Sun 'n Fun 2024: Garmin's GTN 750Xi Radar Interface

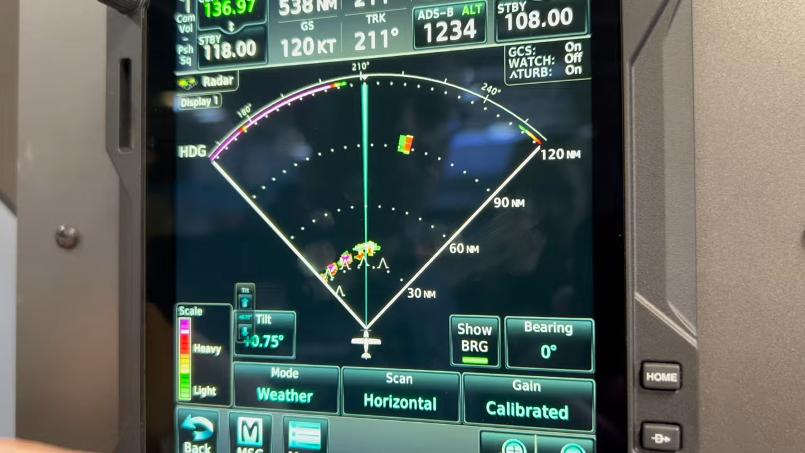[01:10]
Auto mode, you know, takes out the pilot having to manually change gain and tilt and it brings into one button.
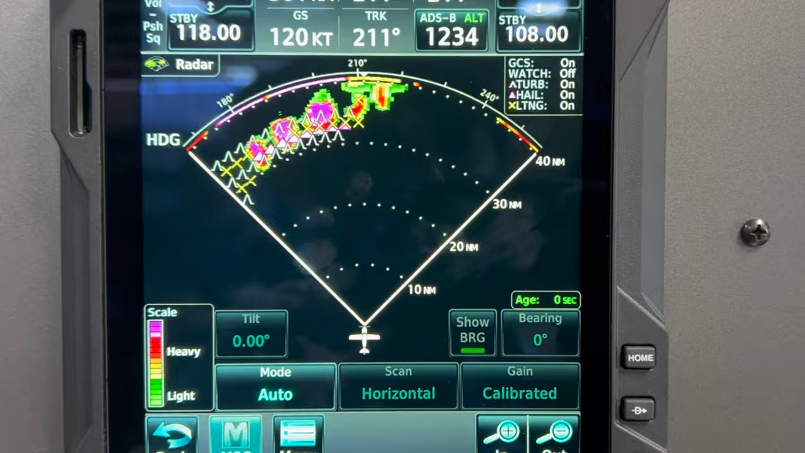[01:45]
So again, GBX 8000 weather radar been available for integrated flight deck solutions but we're bringing it to the aftermarket with TXIs and GTN 750